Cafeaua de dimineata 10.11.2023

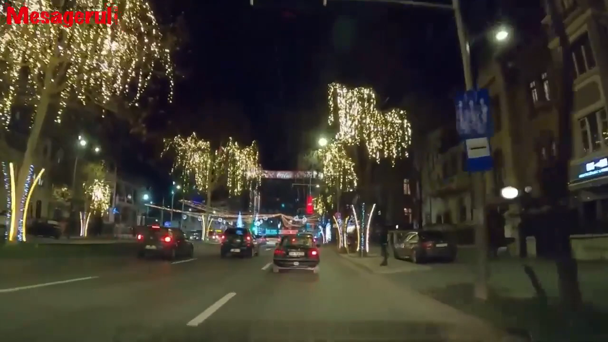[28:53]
Luminitele au fost deja instalate pe mai multe bulevarde, între care Unirii, la Scărcat Argiul, Regele Mihai I și șoseaua Chiselef. Primarul general în Nicușor Dan a anunțat că operațiunile se vor încheia până pe 30 noiembrie de Sfântul Andrei.